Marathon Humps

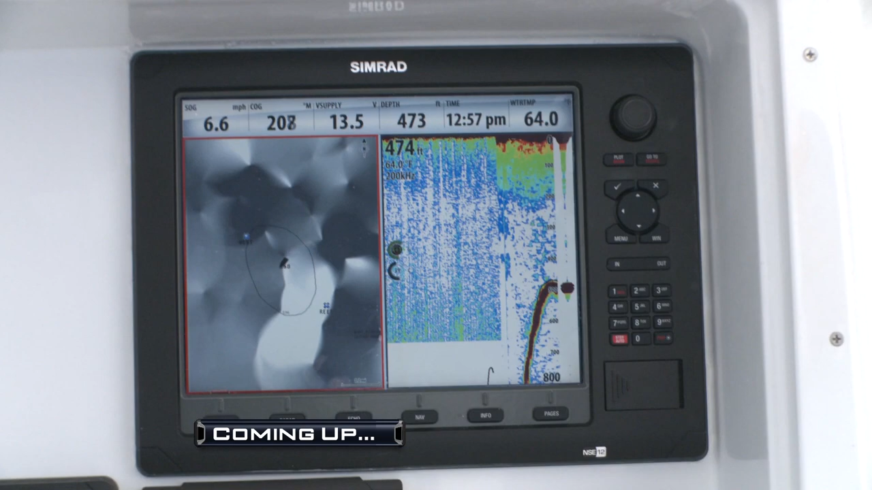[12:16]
On screen: speed 6.6 mph
Our Simrad sounder has us right on top of the fish. And wait until you see the true integration capabilities this unit has.
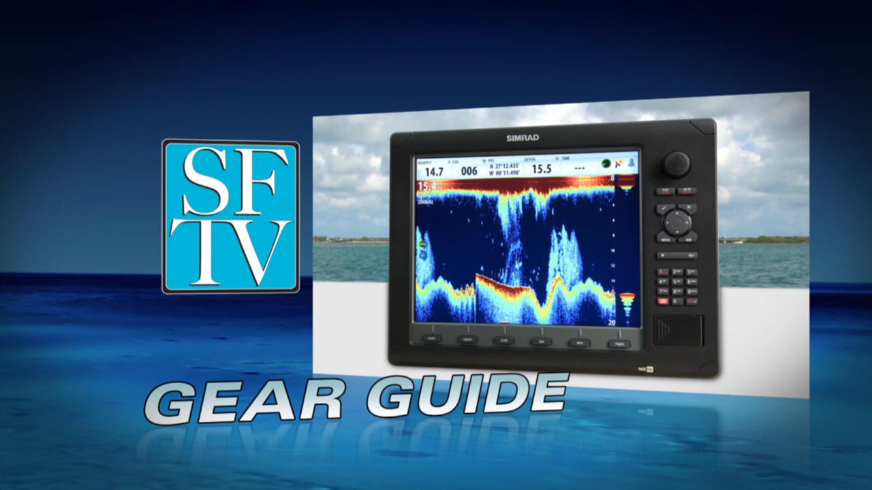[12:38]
I'm here with Sean Edmonds from Simrad to introduce their new NSE 12 integrated display system.